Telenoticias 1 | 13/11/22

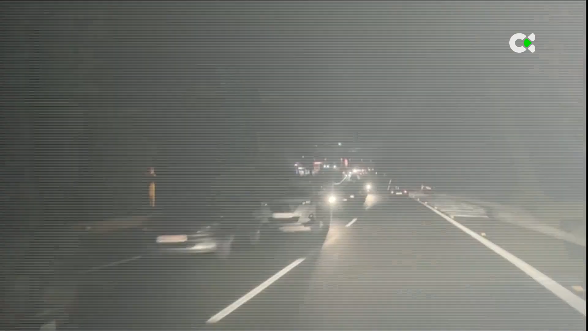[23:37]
Retenciones kilométricas y un parón del tráfico en ambos sentidos ocurrió ayer por la noche en la Tenerife 5 a la altura del municipio de San Juan de la Rambla por la colisión frontal entre dos vehículos.